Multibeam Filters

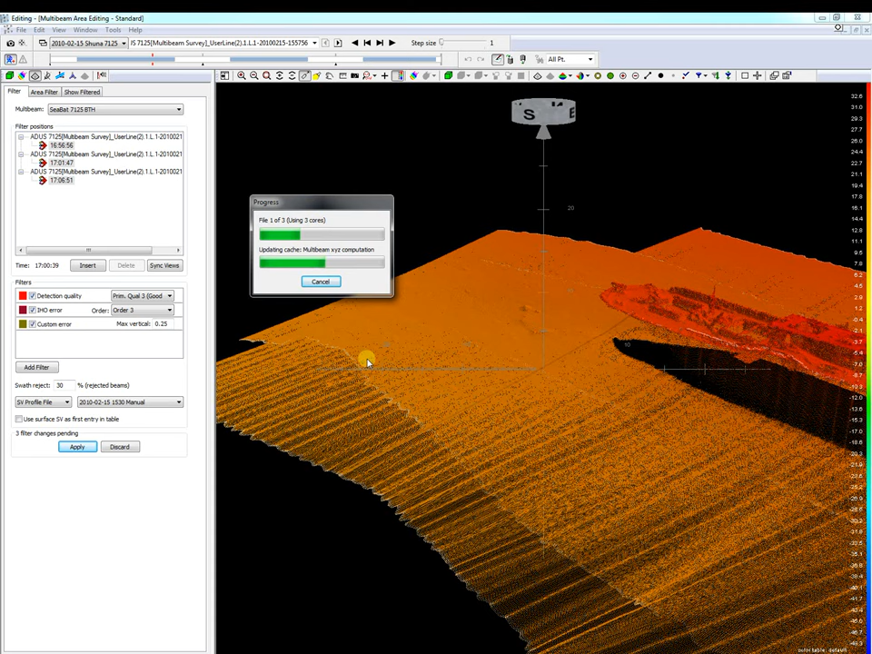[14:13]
And we set our maximum TPE error. And press apply. And we see data is rejected which didn't met the specified allowed error.
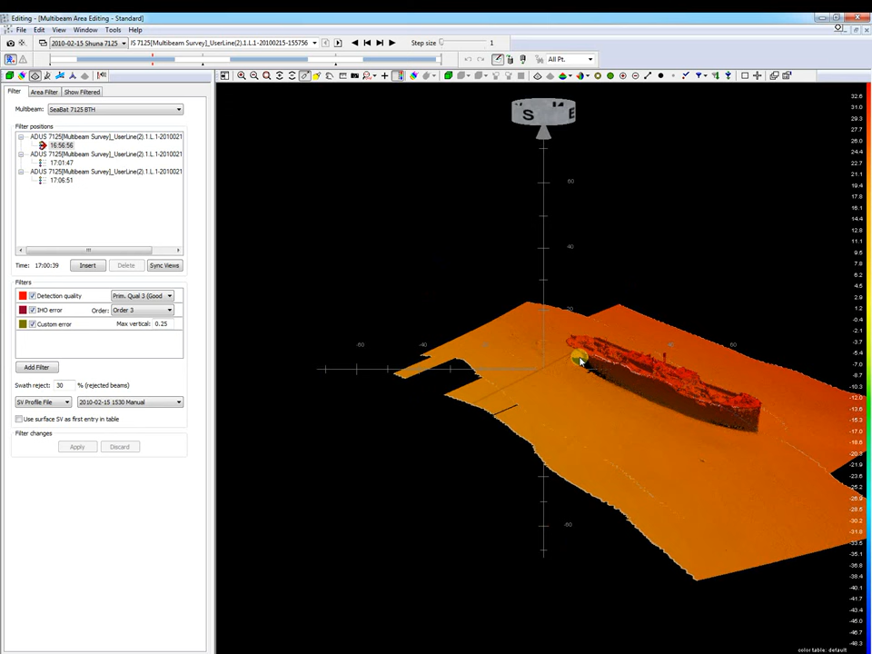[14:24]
This last two filters are in general used when specified by the customer. And now the detection quality filter. This filter is used. This filter is used for Reson multi-beam systems. This system's output to colority and brightness quality. Beams that don't meet the quality are rejected. Let's see the next file set with disturbance. We add this filter.
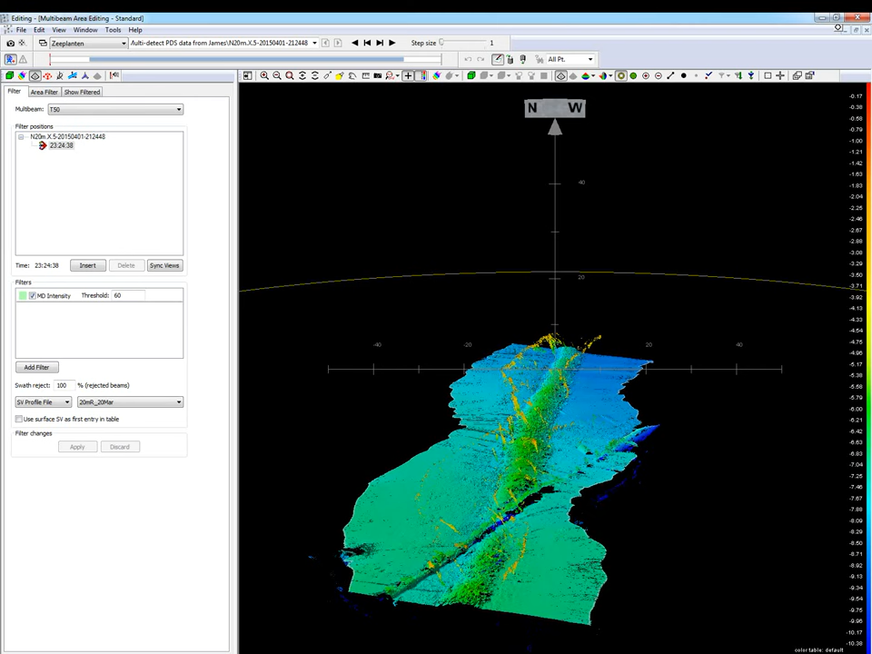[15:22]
Area filters were introduced with multi-detect data. Open the area filter page.
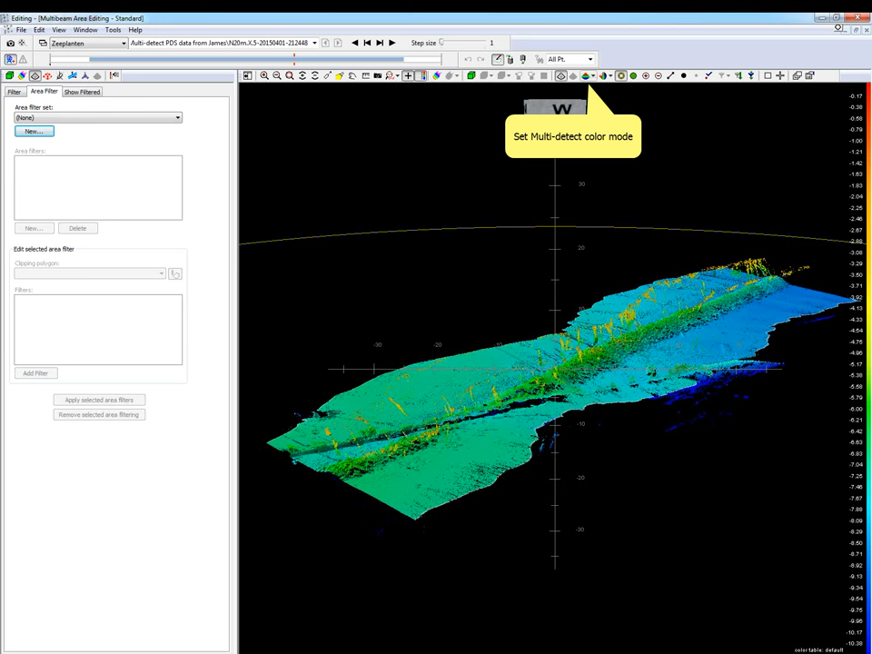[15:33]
Set in the area viewer the color mode to multi-detect to see the multi-detect data. As we see. An area filter may contain more filter sets. Select a existing filter set or press the new button to create a new one. Let's create a new one. Enter a name.
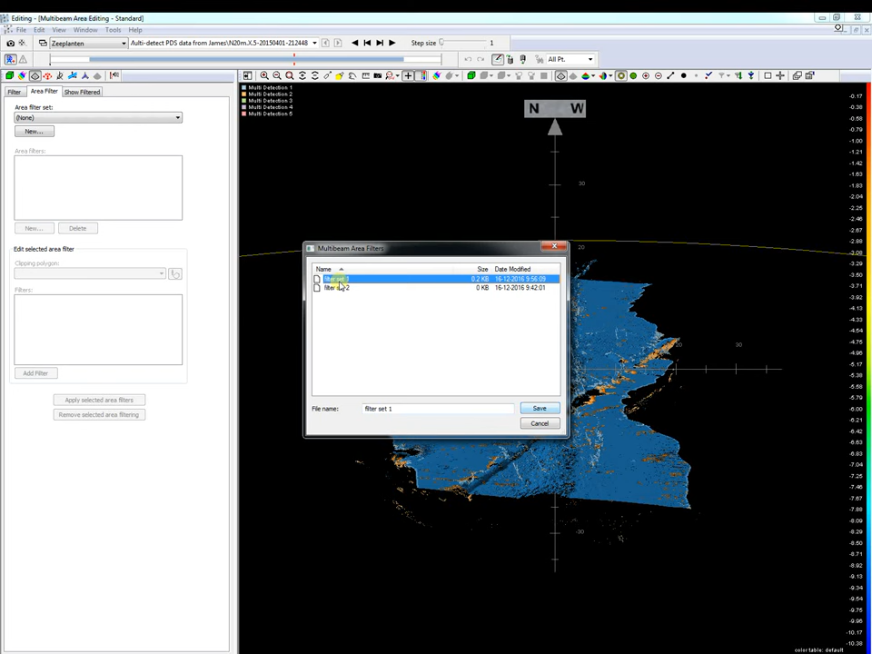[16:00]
Select or create a new area. So let's create a new one. Enter a name. Select for the area the corresponding polygon or create a new polygon or create a new polygon.
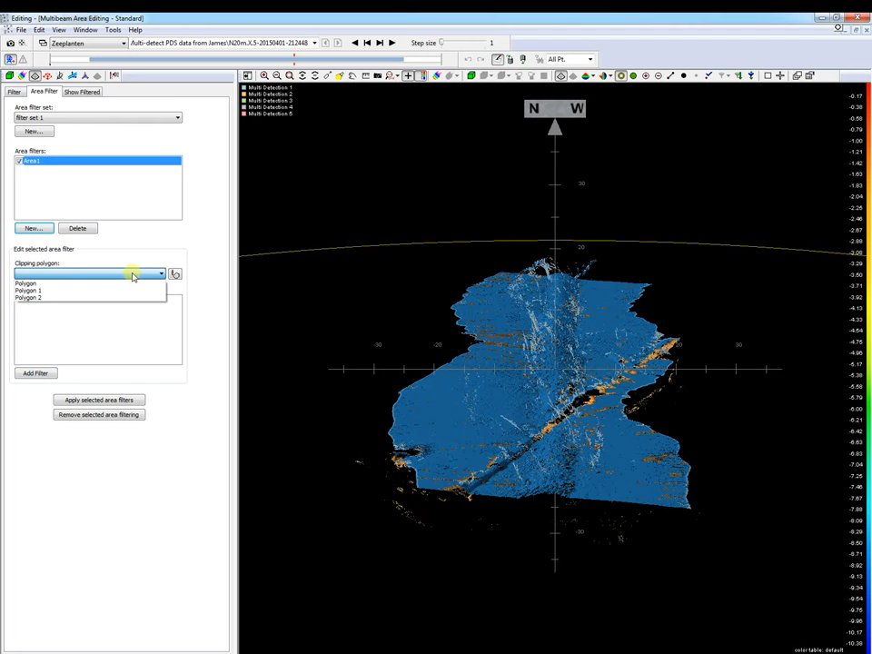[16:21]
Press this button to draw a new polygon. Draw the polygon. Enter a name. Enter a name. The next step is to add a filter to this area.
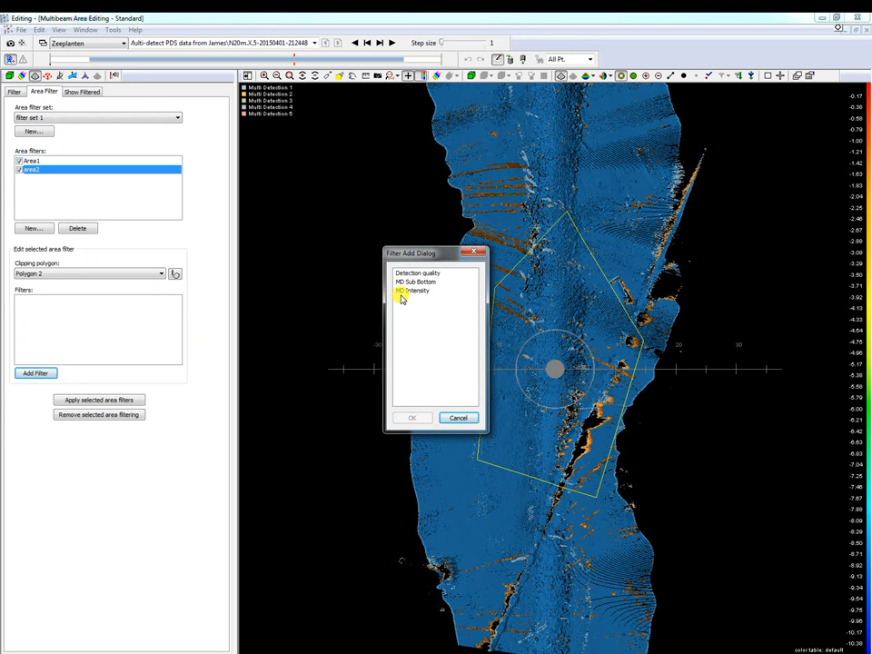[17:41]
Select or create a polygon. Add one. Add one or more filters to this area.
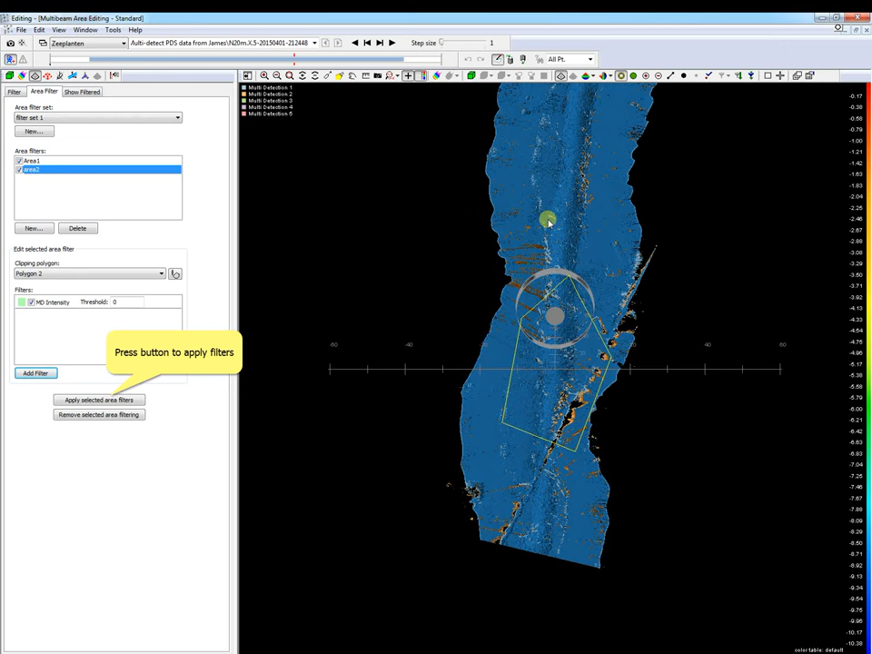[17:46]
Press this button to apply our selected area filters to the data.